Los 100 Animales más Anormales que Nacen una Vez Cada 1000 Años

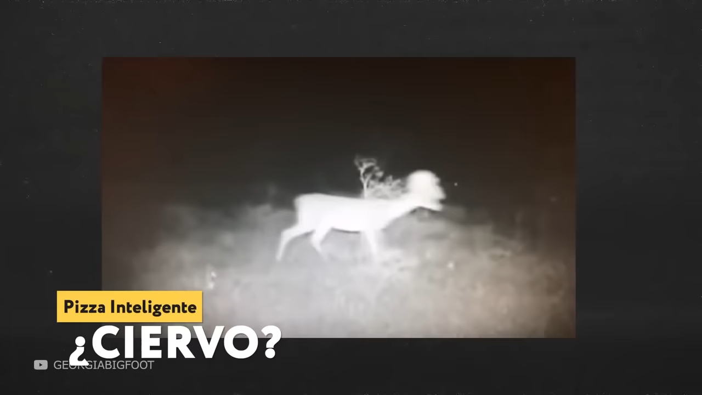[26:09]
Y aquí hay otro ciervo que fue captado por una cámara instalada en la zona de exclusión, aunque presumiblemente solo es un ciervo. Como en el caso anterior, no está claro si se trata de un ciervo, un alce u otra criatura. Pero si en el caso anterior la criatura no tenía cuello, el cuello de esta extraña bestia está bien.